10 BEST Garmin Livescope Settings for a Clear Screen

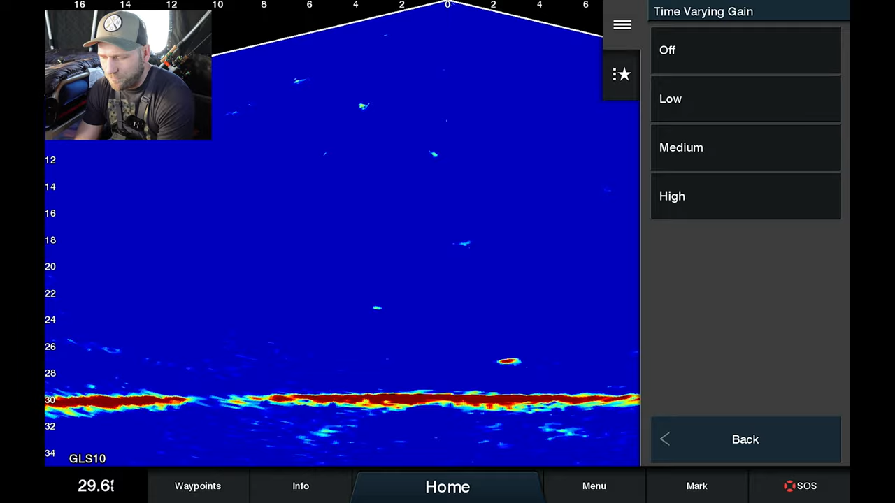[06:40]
for it is there's usually is a lot of noise up around where the transducer is because
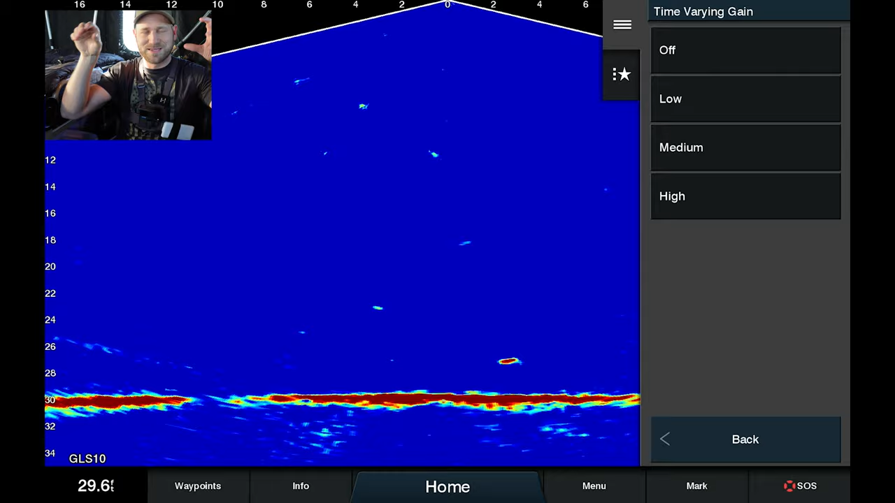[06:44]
the beam strength is so strong as it's emitting it can see some of that stuff
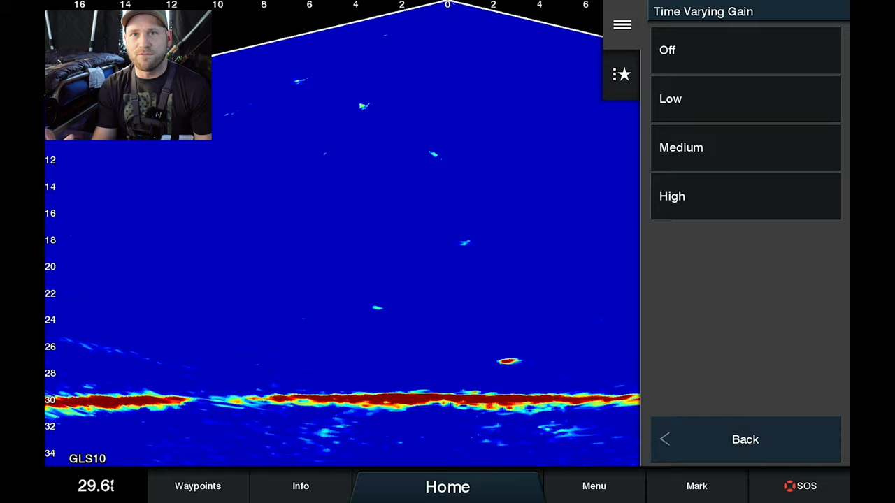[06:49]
in the water so if I were to have this off you can see all
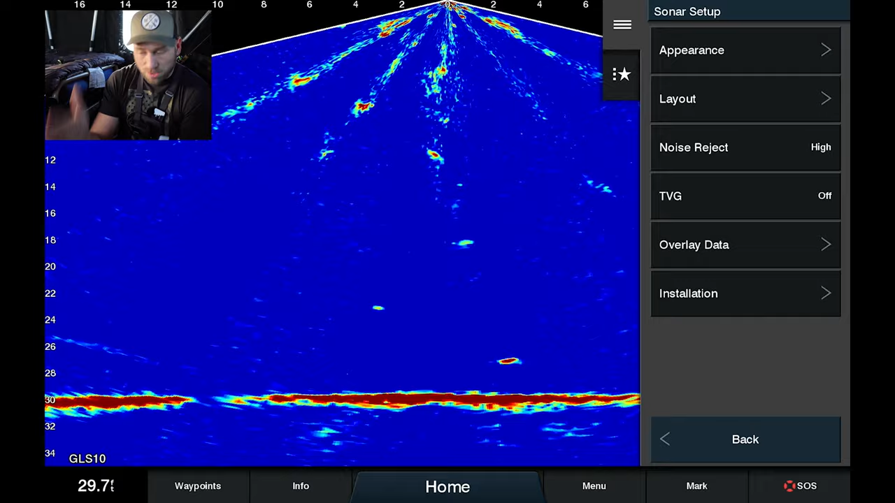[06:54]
of those beams shooting down I'd prefer not to have that and so what I do is
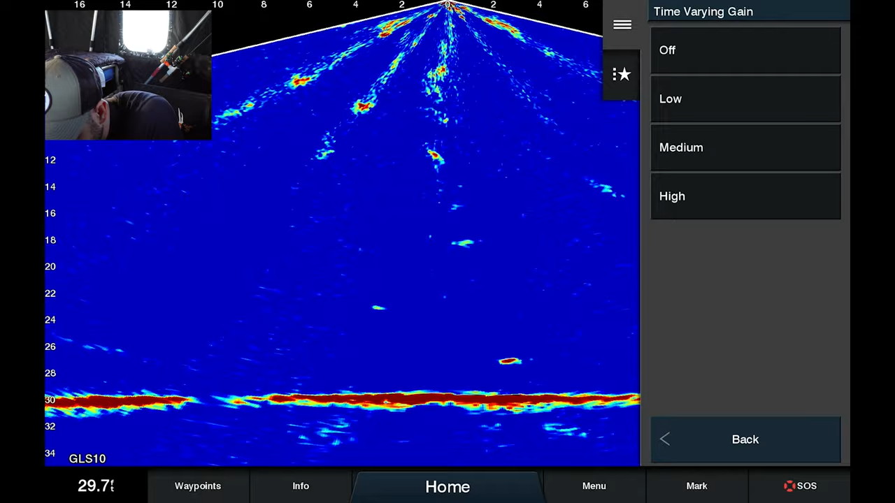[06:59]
I put tvg on low if you crank this up what you're gonna notice
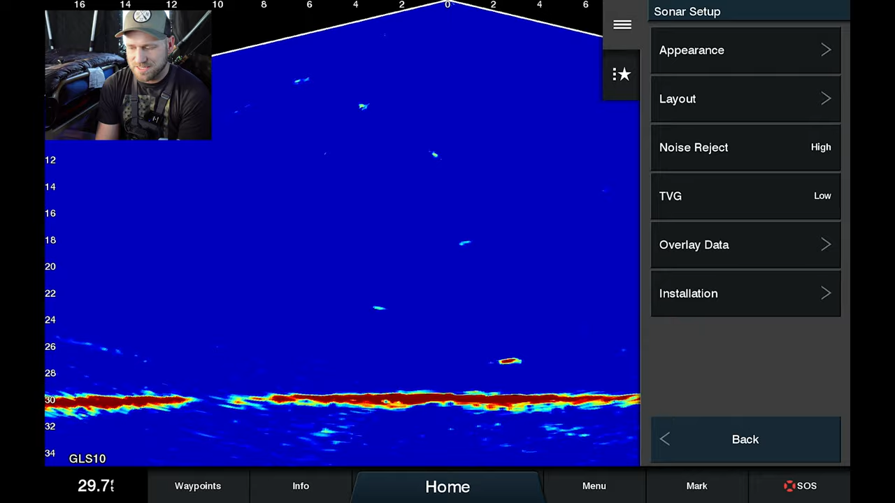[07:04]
is that when you're dropping your jig down you're gonna have a little bit harder
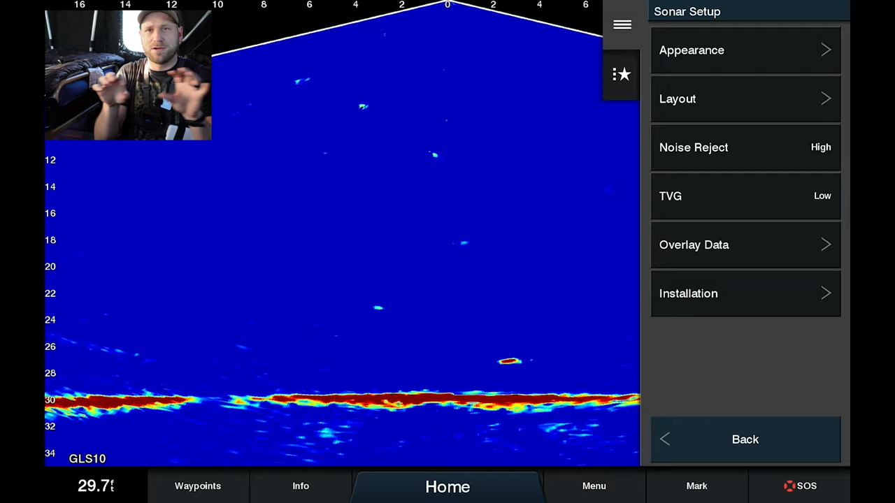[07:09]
time to see that jig in that area below the transducer while it's
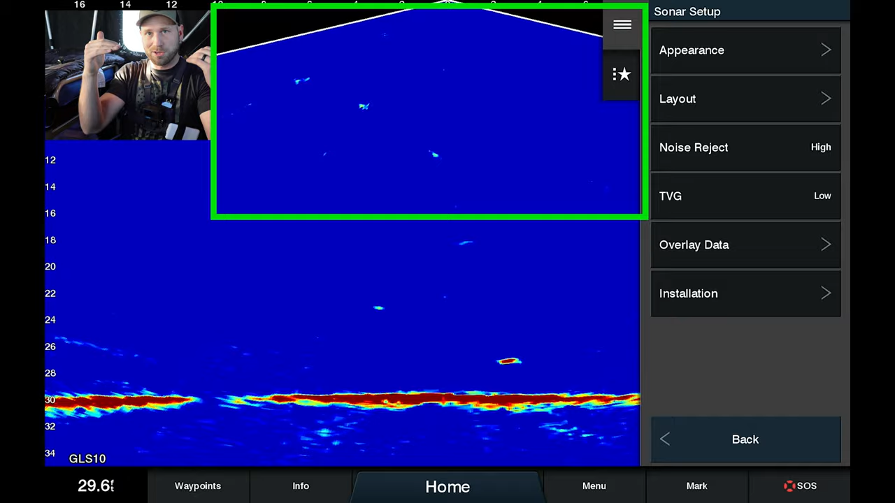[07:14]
close to it because as it gets further away you're actually gonna amplify that signal
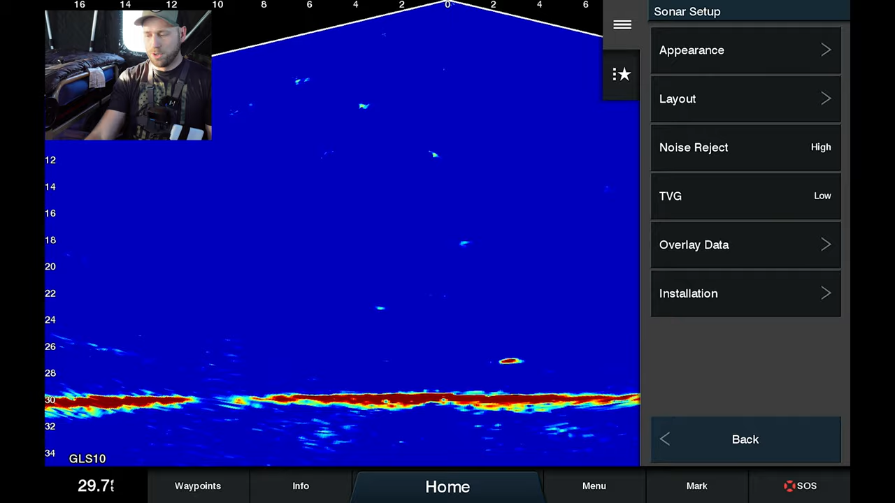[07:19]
which allows it to clean up that top part of the screen now as I'm moving around the
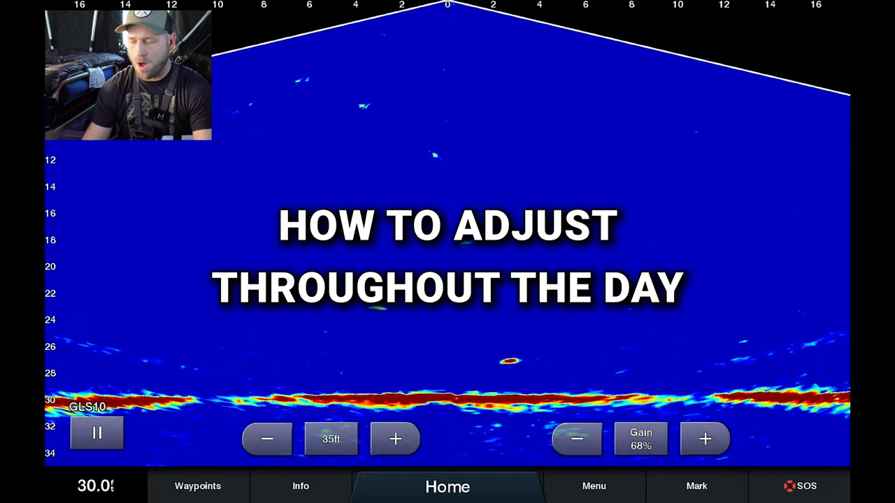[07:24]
water either hole hopping on ice or in the boat once I get my
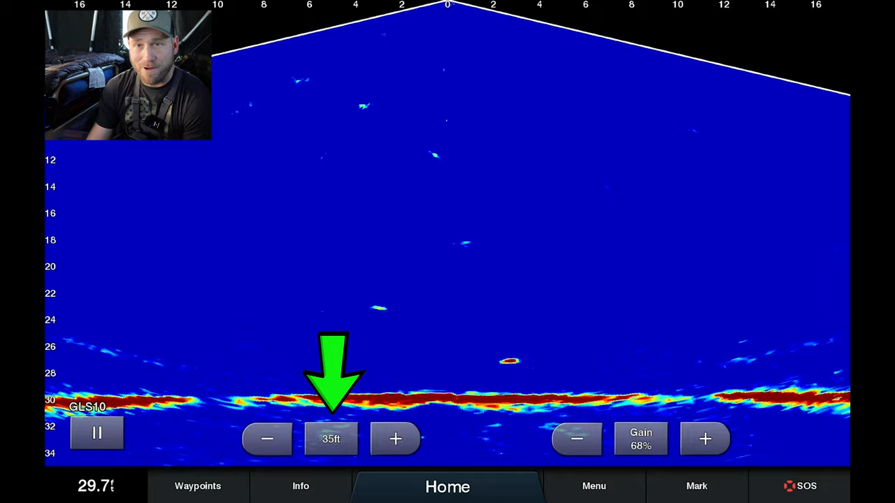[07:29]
range set up accurately the three main settings that I adjust to keep that clean clear screen is my gain the gain control on the screen I find is critical with being able to adjust it on the fly because sometimes you need to adjust this five
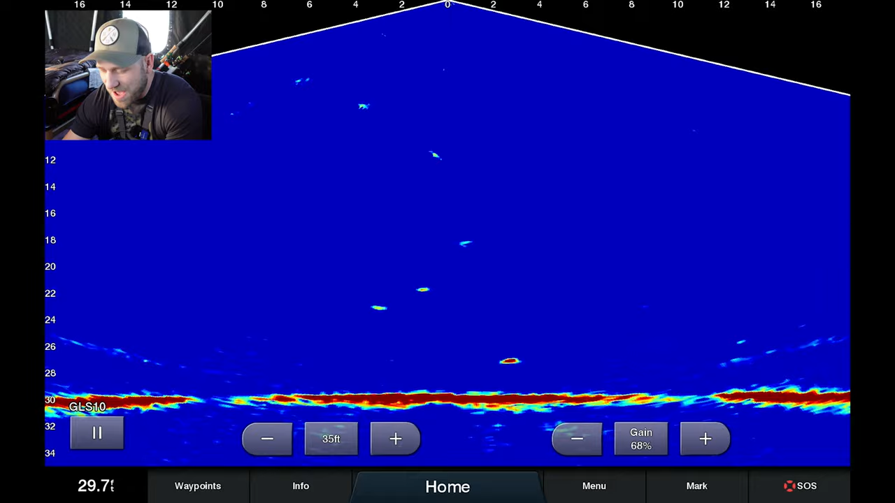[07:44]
to ten times an hour depending on how your water is adjusting as well the
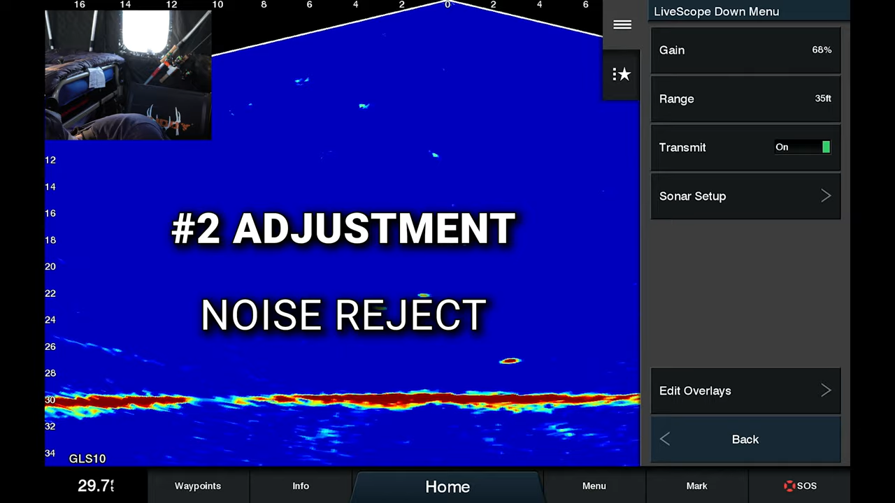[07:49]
second item is noise reject if it's really cleaning crystal clear
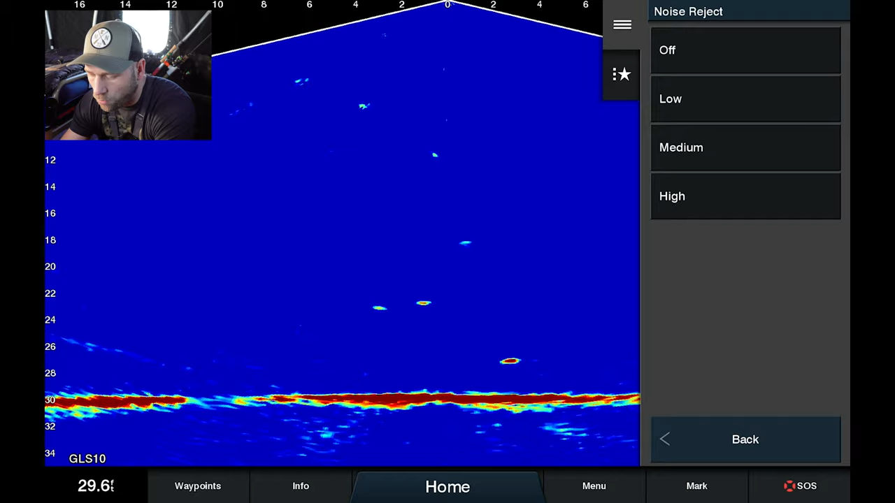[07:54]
water without a lot going on in it I may adjust this down which is gonna help remove any of those dead spots that become created once you turn that noise
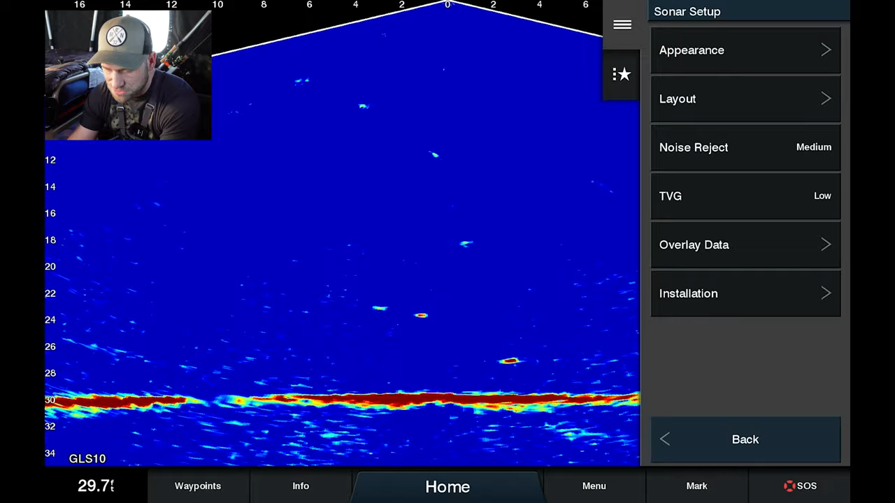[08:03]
reject on high and then the third setting color gain if I'm fishing
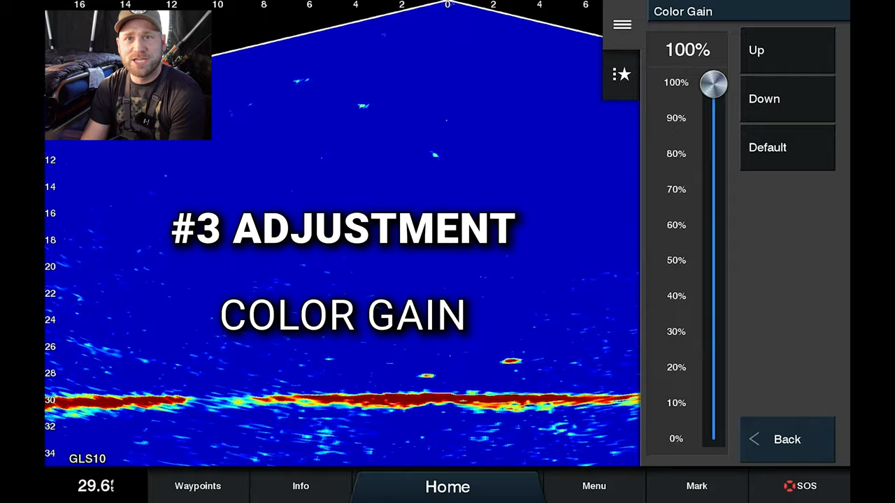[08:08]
in a weedy bottom you don't want your color gain to a hundred percent otherwise
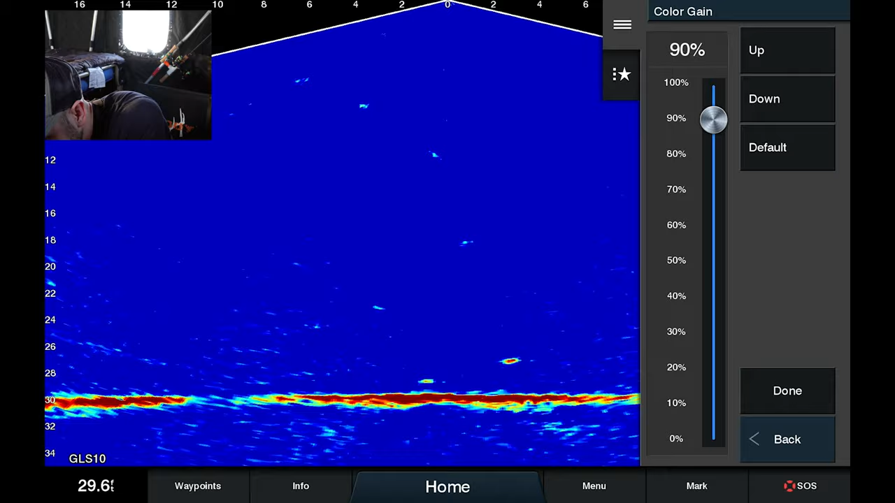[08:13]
it's gonna look like a solid bottom solid red you can adjust
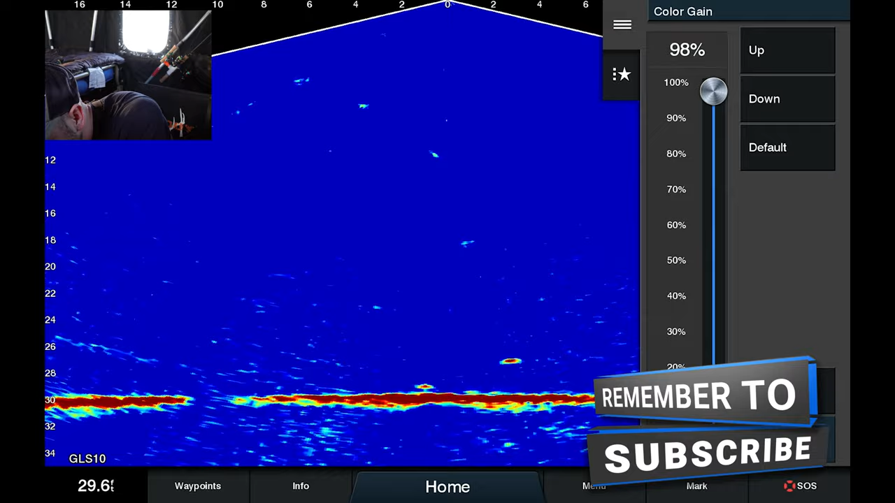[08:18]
this down this is where sometimes I go down to that 95 potentially even 90 but that's the other setting that I'll adjust depending on the weed structure that I'm on or sometimes even rocks to help with seeing those fish hugging